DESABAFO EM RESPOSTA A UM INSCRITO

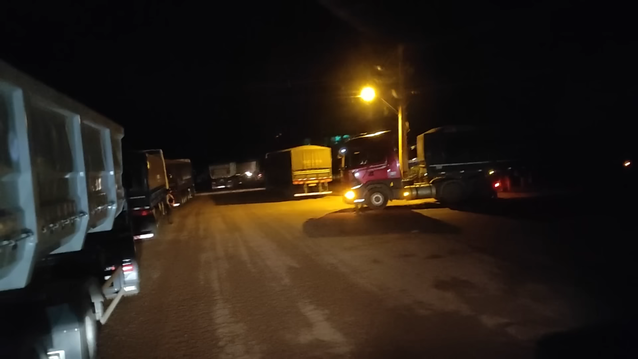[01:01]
Falele Eu não sei se é isso aqui que tá agarrando Tem um povo aqui Tem um pessoal aqui sinalizando Ó, nós tá parado 2 horas Já vai dar 2 e 15 minutos 2 horas, né, vamos dizer Parado aqui ó, nesse rumo aqui saindo Saindo da Lelê Nós tá aqui ó,
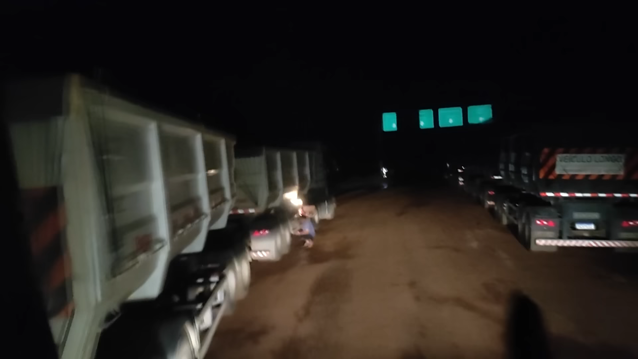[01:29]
puxando fila Aí, tava olhando uns comentários aqui Tem um pessoal aí que tudo que eu falo agora é reclamar Os falando que pra sair da profissão Quando a pessoa tá sentado no seu sofá
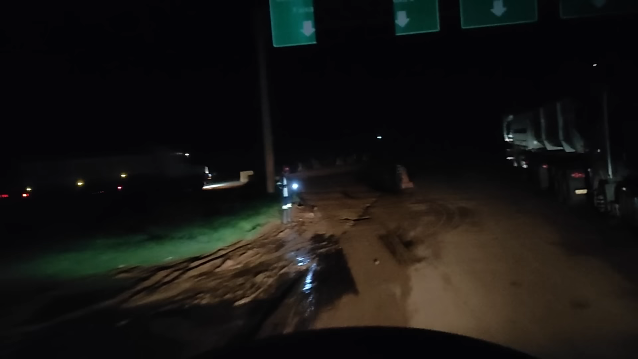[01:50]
Aqui, acho que é pra entrar aqui ó Nessa esquerda aqui ó Esse aqui é fila pra carregar o adubo, tá? Boa noite Isso aqui é fila
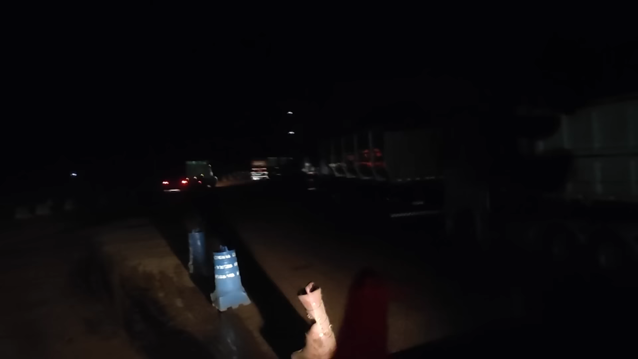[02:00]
pra carregar adubo Por isso que tá dando essa muvuca tudo aí ó Na verdade eu não sei o porquê Que trancou tudo Ninguém vai, ninguém vê E parou tudo Até os ônibus que tava